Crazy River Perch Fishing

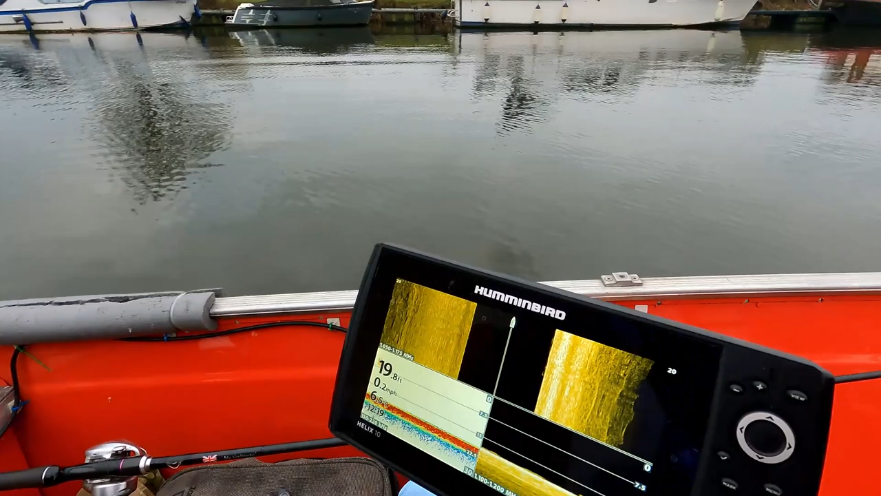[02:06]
What I'll do is I'll put it into 4 speed. And then what we'll do, we'll start slowly going up and down here. Right, so what I'm looking for, perch generally show up on finder as little balls on the bottom, and they stand out like a sore thumb when you start seeing a shoal. I'm just going to go first. Here you go. So these are perch. These here are perch.
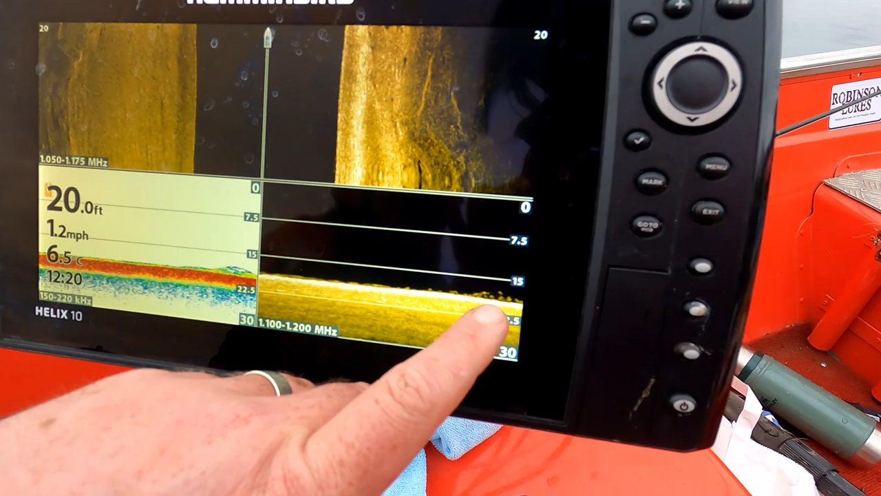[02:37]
On screen: depth 20.0 ft, water 6.5°C, speed 1.2 mph
See them? Them balls there. Also showing on here.
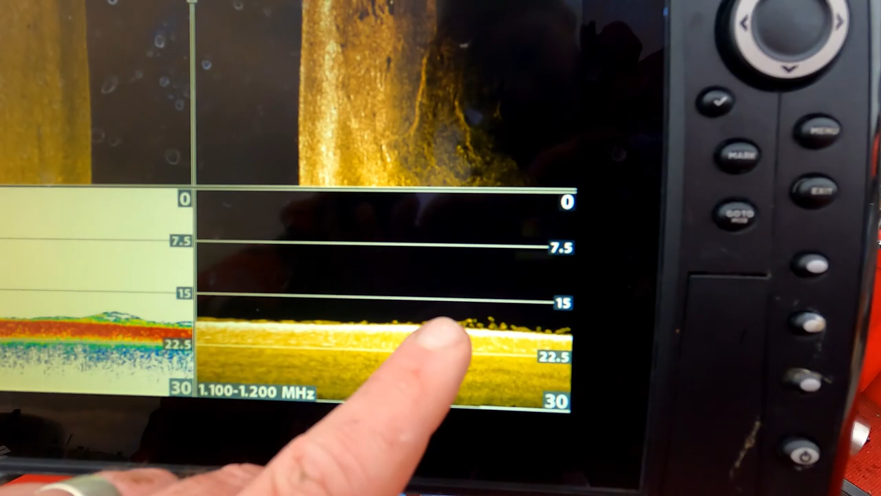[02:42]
On 2D and down scan, you might see odd one here. These are perch here. Off to the left hand side.
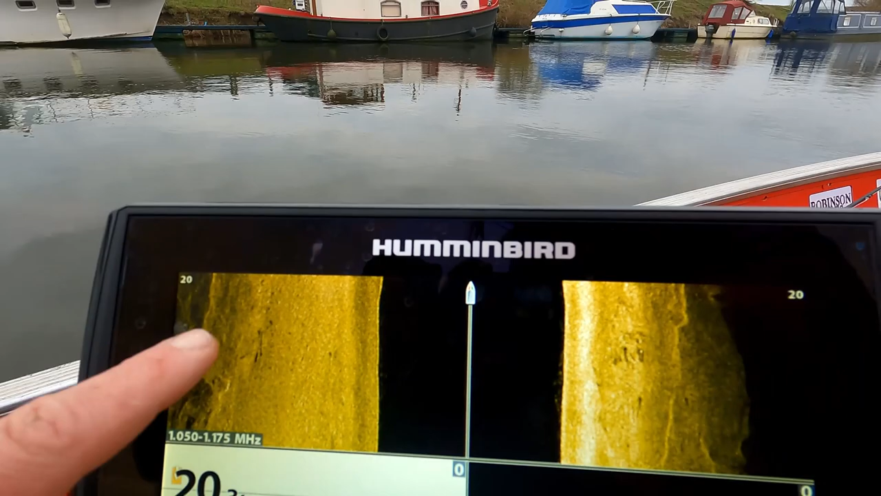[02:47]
There. See the shadows of them there. The white dots are the hard returns of the fish.
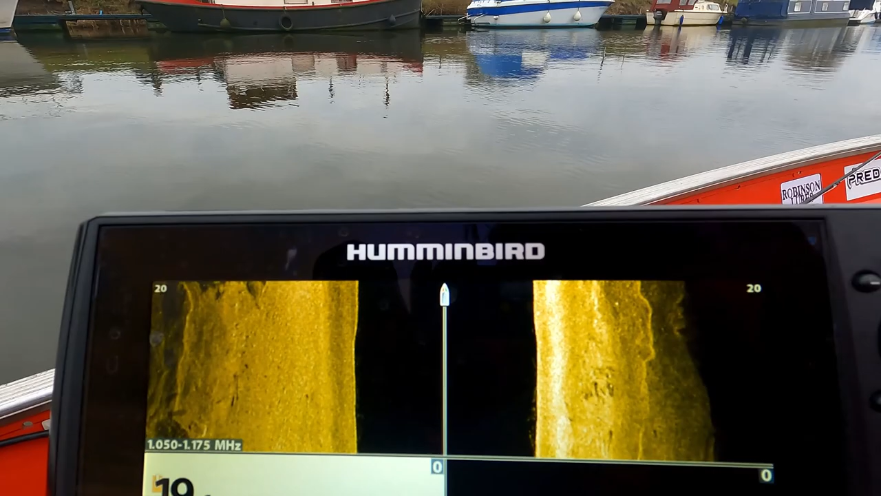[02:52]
There you go. So there's a group of perch there. And that's what you're looking for.
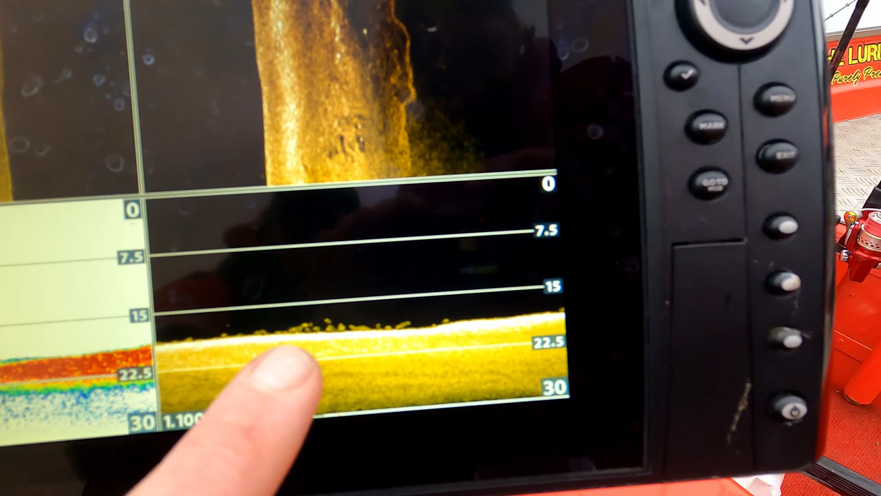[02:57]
These are really important things to find. As soon as you find these in any set of numbers, I'm just going to have a quick cruise if you can see any more numbers. I'm going to speed boat up a little bit. This is an Helix 10 Gen 3, and it's a lethal piece of kit finding bait fish. So again, you've seen some more here.
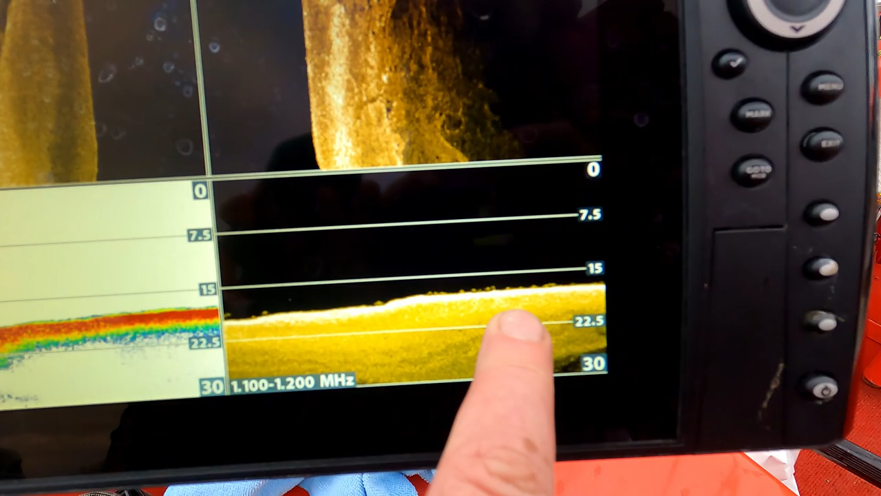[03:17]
There's only small amounts, there's only a few down there. What we're looking for is a den shoal. So what we'll do is now, we'll just have a cruise down, see if I can find a denser shoal of perch.
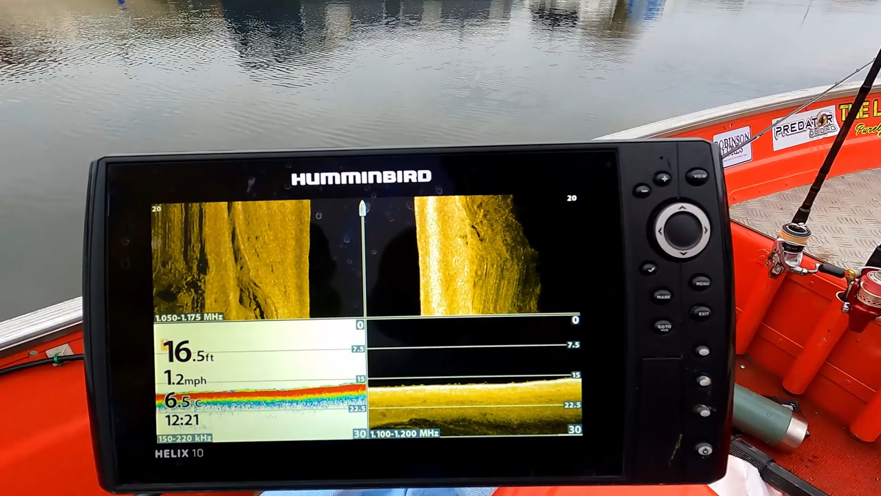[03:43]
On screen: depth 16.5 ft, speed 1.2 mph
See if I can find a denser shoal. I'll cruise up and down, see what we can see. Now I found a really good shoal down here earlier on. So there you go, some more there. Again, it's showing as green on here.
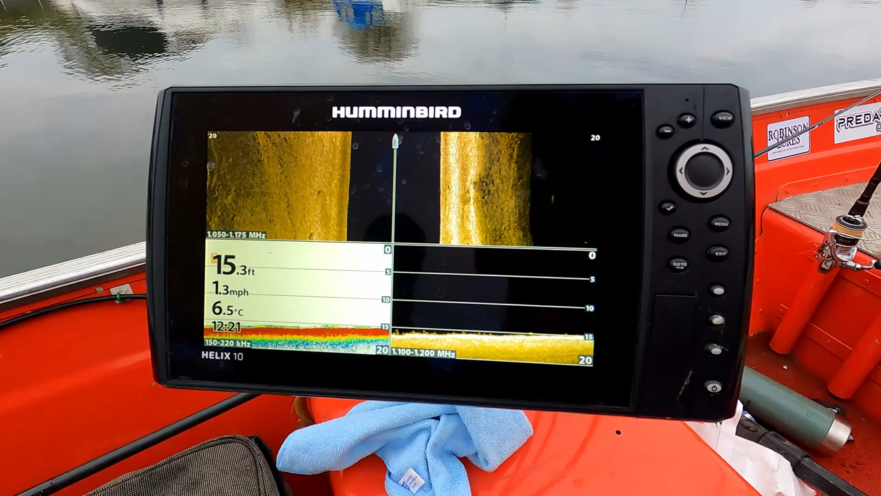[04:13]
On screen: depth 15.3 ft, water 6.5°C, speed 1.3 mph
So you want to find a better amount of fish. So I'll just keep on cruising, see if I can see them. And it's just coming up a little bit now.
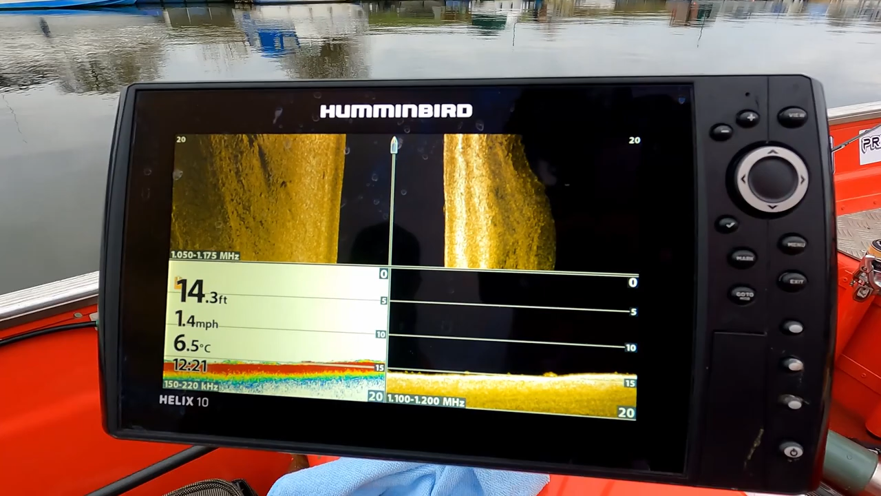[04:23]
On screen: depth 14.3 ft, water 6.5°C, speed 1.4 mph
Let's see if we can find some better numbers. Keep going up here now. Again, you still see them, but they're not in great numbers.
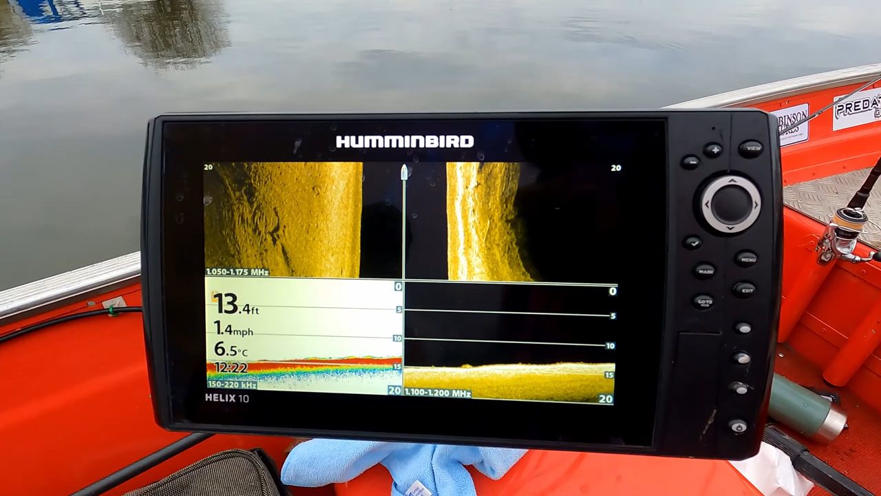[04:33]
On screen: depth 13.4 ft, water 6.5°C, speed 1.4 mph
I'm just going to speed it up a little bit on Minn Kota. Then what we do is, as soon as we find them, we go past them and then put the anchor on, the spot lock, and then we go back and cast to them.
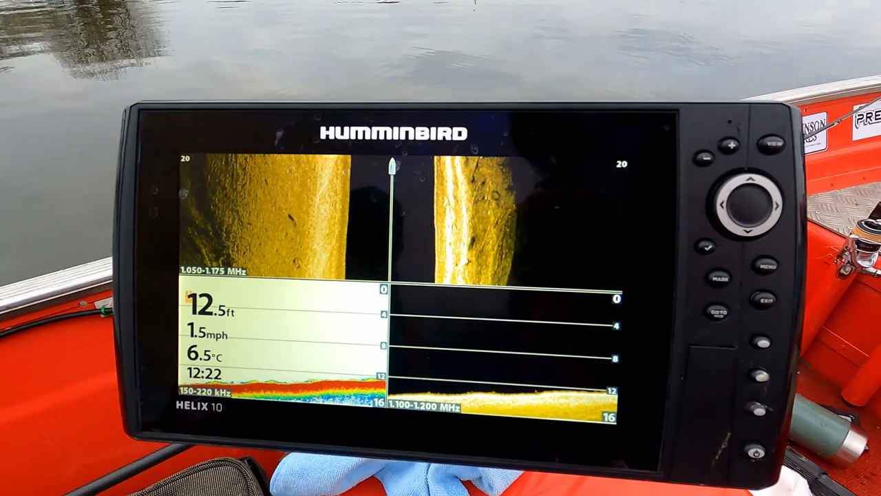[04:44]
On screen: depth 12.5 ft, water 6.5°C, speed 1.5 mph
So we're just going to go and see if we can find them now. I'll stick us in a little bit here. There you go. There we go. See them here? On this corner?
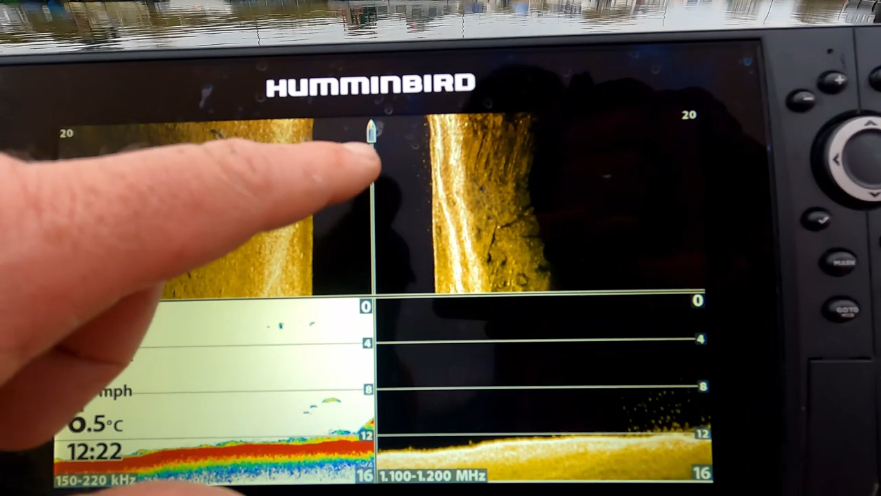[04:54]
You can also see them on side scan now. There's a group there. just there.
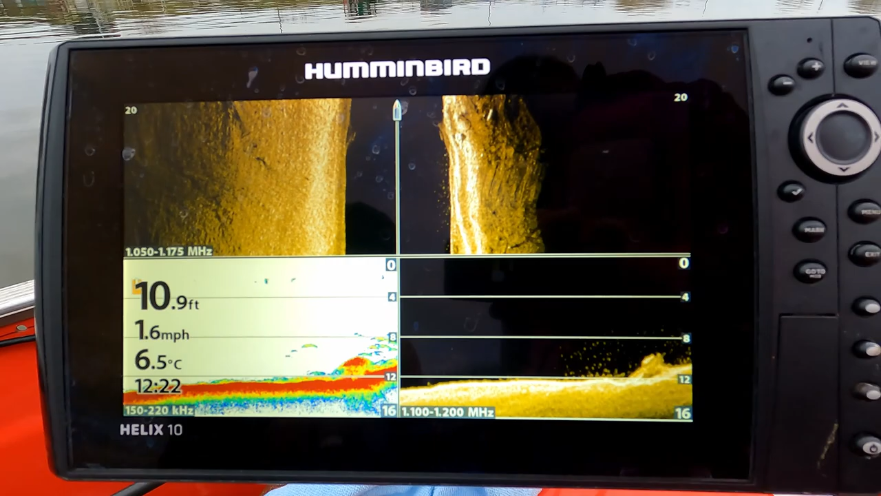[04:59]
On screen: depth 10.9 ft, water 6.5°C, speed 1.6 mph
The thing is, there's a big snag here. See them all now? Showing? A big snag here, but there's fish all over it.
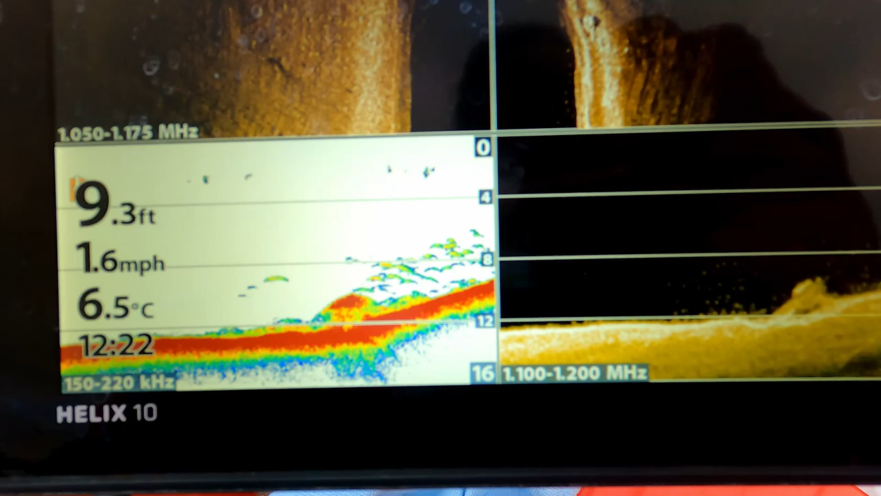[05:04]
On screen: depth 9.3 ft, water 6.5°C, speed 1.6 mph
So what we'll do now, we'll kill it.
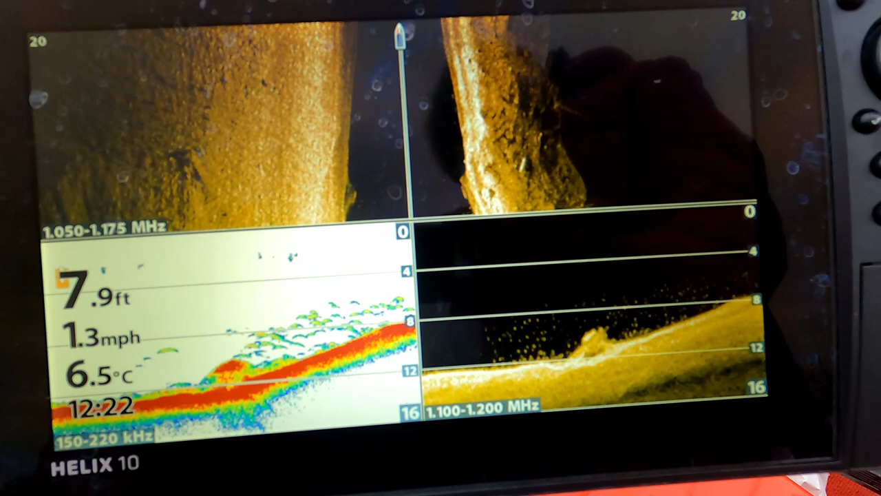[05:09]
On screen: depth 7.9 ft, water 6.5°C, speed 1.3 mph
We'll spot lock. And what we'll do, we'll drop the lure straight down on these fish.
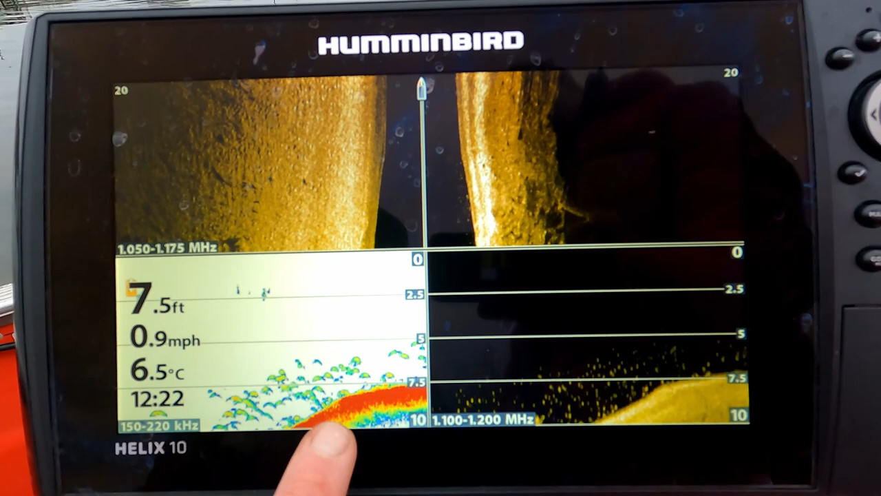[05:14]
On screen: depth 7.5 ft, water 6.5°C, speed 0.9 mph
This is all perch here. All of these are perch. All these returns here are perch.
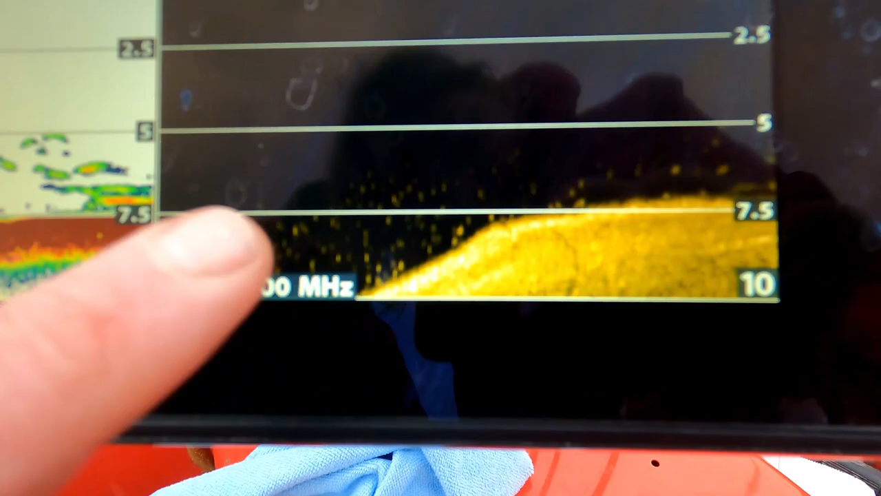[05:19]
Just keep on there for a second. Let's see if I can take one up.